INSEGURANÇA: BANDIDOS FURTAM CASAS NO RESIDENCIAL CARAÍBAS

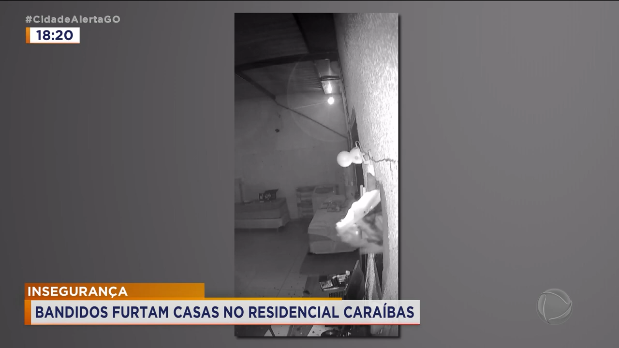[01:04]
Nos últimos 30 dias, oito ocorrências de furto foram registradas no residencial Caraíbas, em Aparecida de Goiânia. O furto mais recente aconteceu nesse galpão que está sendo reformado.